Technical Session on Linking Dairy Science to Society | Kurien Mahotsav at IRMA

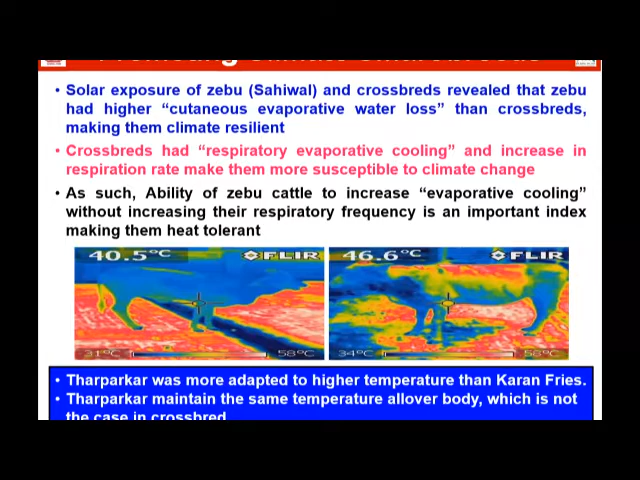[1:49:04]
It is very high temperature on some part, and some part it is very low. So Tharparkar is more adapted to higher temperature than current Fries. Tharparkar maintain the same temperature all over body, which is not the case of crossbred. That's why indigenous animals are more adaptive.